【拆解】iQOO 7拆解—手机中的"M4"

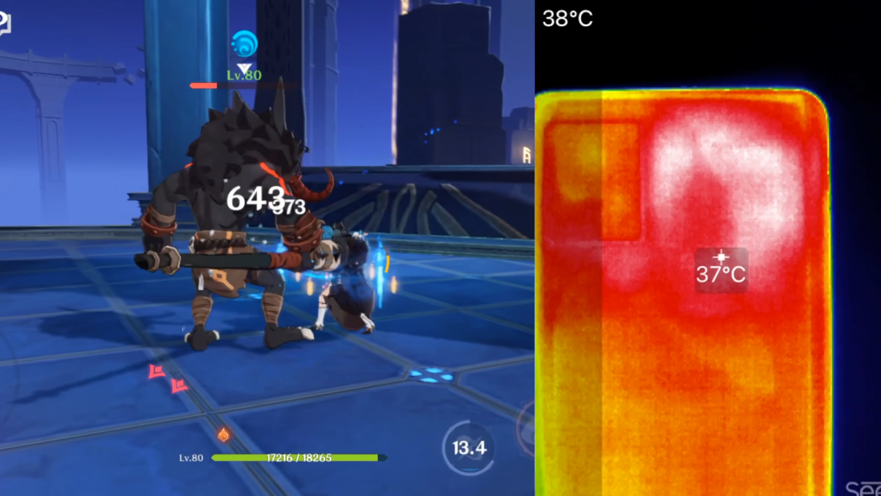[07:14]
On screen: spot 37°C
在拆机之前我们在室温20度左右的情况下进行了原神高画质一小时的游戏测试背部表面的温度为36度在室温14度左右的情况下单板不接
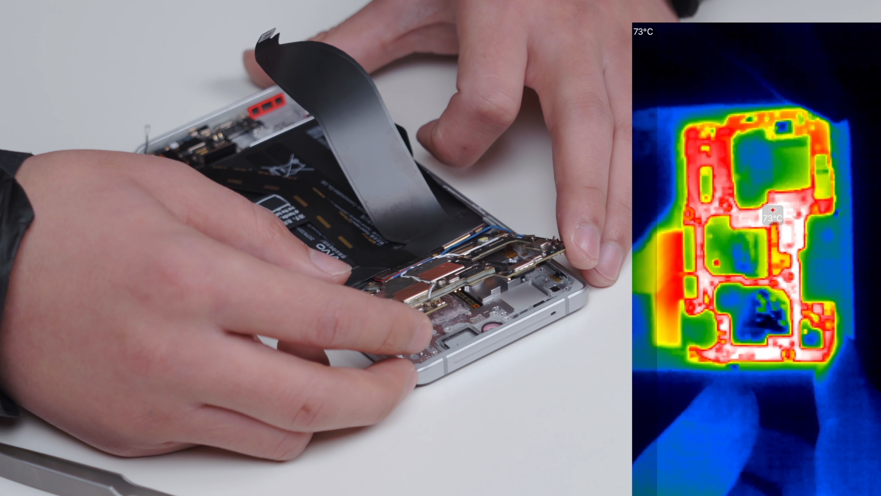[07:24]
触军热板直接跑分主板最高温度为73度当连接军热板以后主板的温度仅为33度前后差了40度这块军热板的导热成
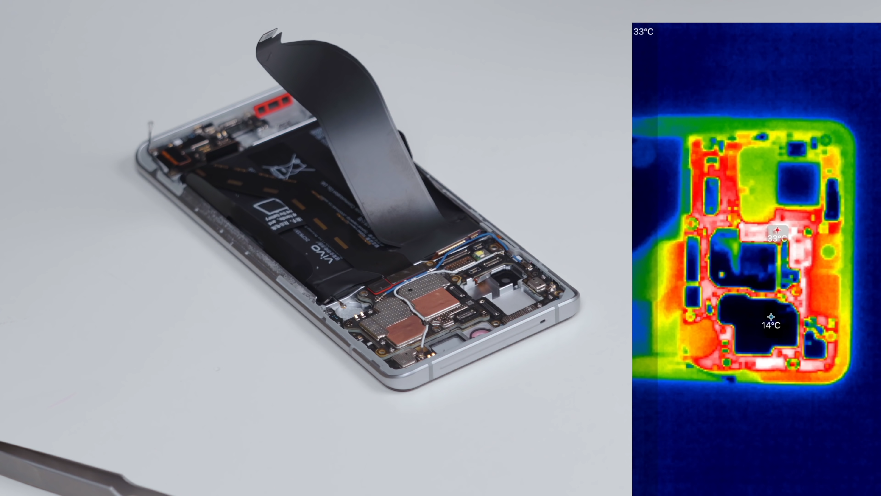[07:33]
绩是目前我们测试过的机型里最好的一块